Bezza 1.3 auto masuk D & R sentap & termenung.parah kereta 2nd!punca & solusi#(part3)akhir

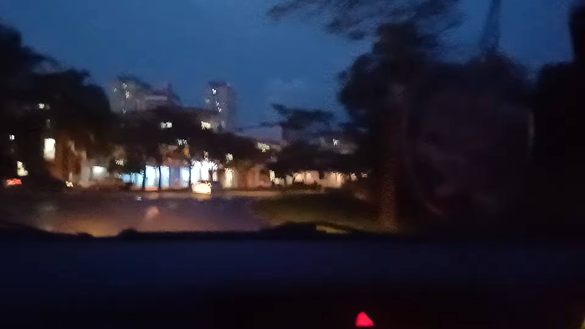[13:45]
pun kita tengok Ok Kita tengok kereta ni Kadang-kadang orang Lawan arah ni